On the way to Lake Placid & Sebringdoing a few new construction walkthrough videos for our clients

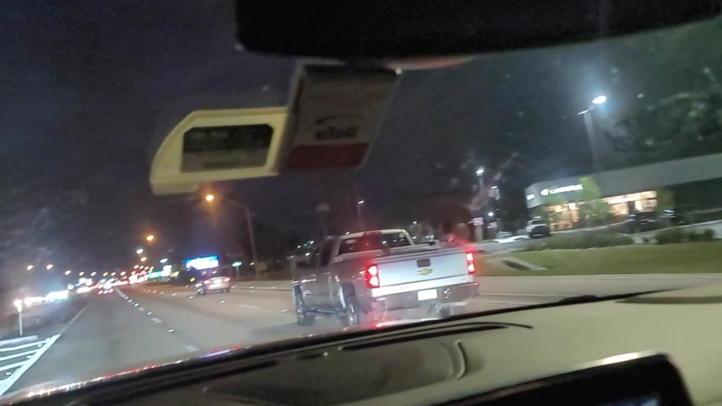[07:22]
Look at it, it doesn't end. Furniture. It's dark, so you can see everything, but there's so much shopping here. Another shopping mall, Olive Garden. Woo! Olive Garden, Taco Bell, Michael's, Ross. Mattresses. Dental.
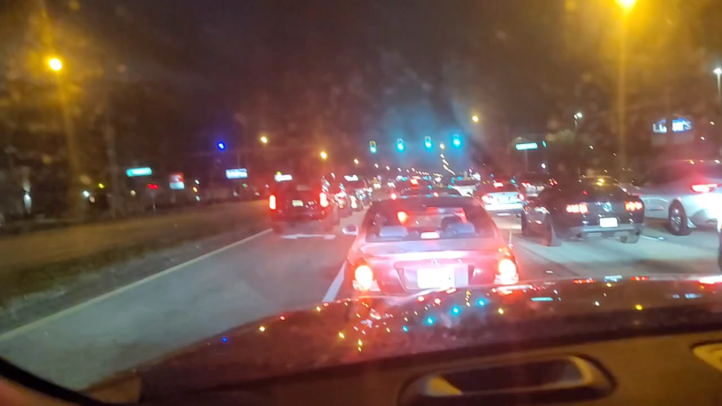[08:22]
Let's continue. You have Lowe's, which is kind of like Home Depot. Dental.
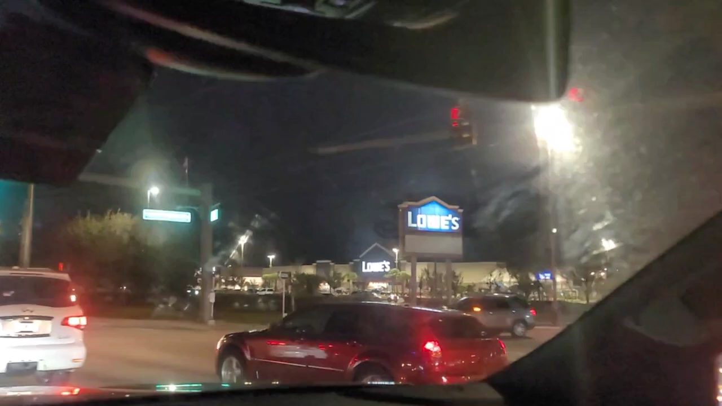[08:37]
Wow, so much shopping, crazy. Batteries and bulbs.
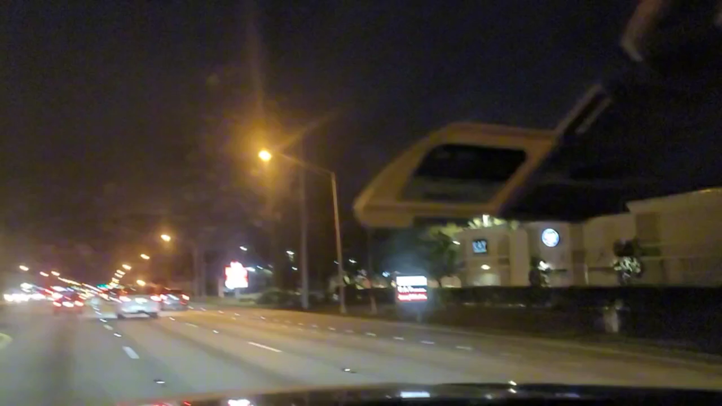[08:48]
Another Burger King, another Wendy's. Jewelry. All of this around Lake Placid.
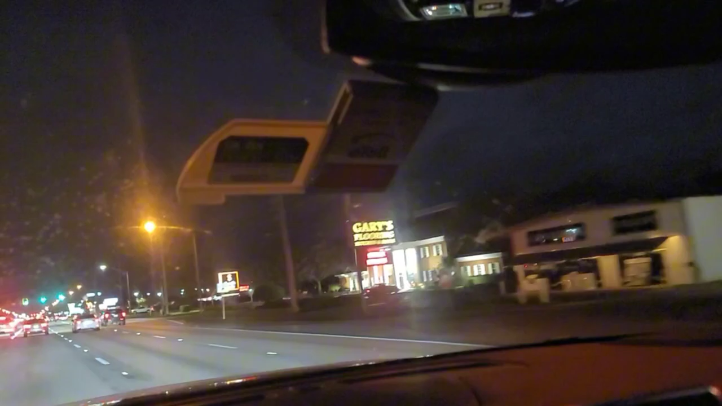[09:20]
Aldi supermarket, another supermarket, another McDonald's.
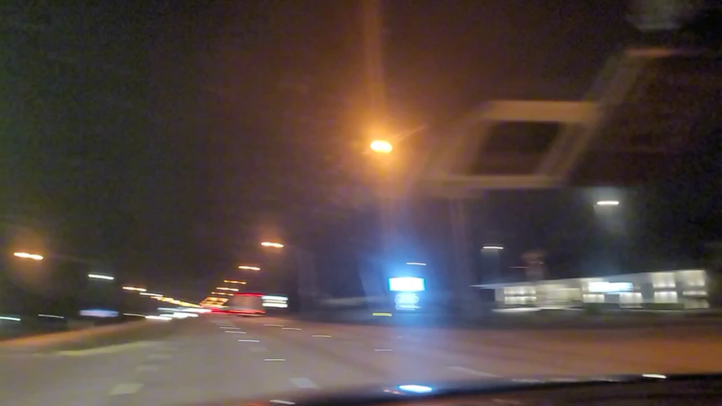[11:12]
Let's keep on going. Florida Cancer, God forbid, Center. Bone and Joint.